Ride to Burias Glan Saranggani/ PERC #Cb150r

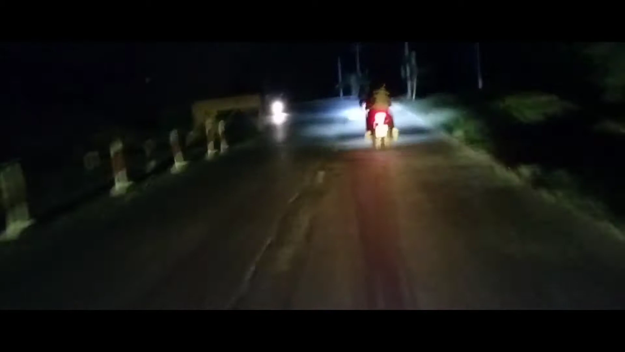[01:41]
Okay, so yun guys, dito na tayo sa bikit. Bali, nandun na lang sa unahan. Papasok tayo, dun na yung sa tropa natin.
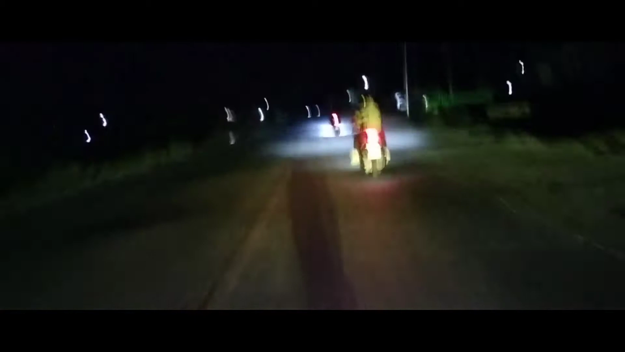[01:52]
Yung tutulogan natin ngayon gabi. Ito na nga pala yung papasok. So
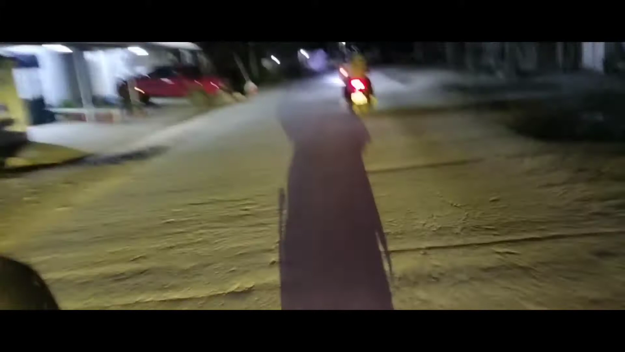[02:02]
9:25 in the evening. Nandito na ako sa bikit guys.
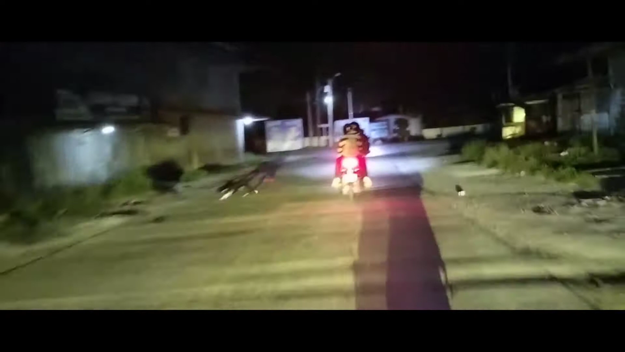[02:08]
Kitang-kita yun naman, walang naglalakad. Aso lang eh. Aso lang yung matigas yung ulo.
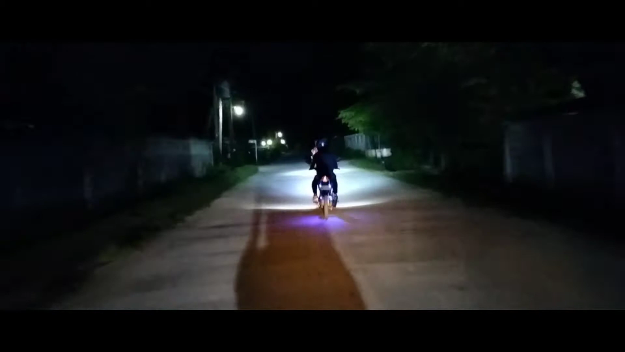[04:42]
hindi natin alam sana banda yan. Okay, yung bagong umaga may asong nakatambay.